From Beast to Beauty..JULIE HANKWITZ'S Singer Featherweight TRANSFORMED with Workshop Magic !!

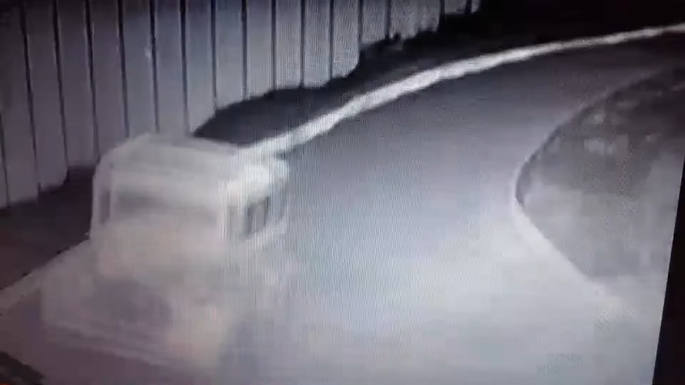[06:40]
Look at that car hug the road like a beetle. Could a racing model do better?
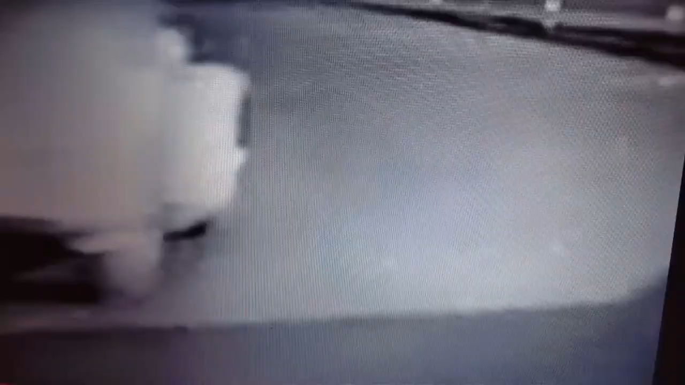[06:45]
Here he comes again on the far side.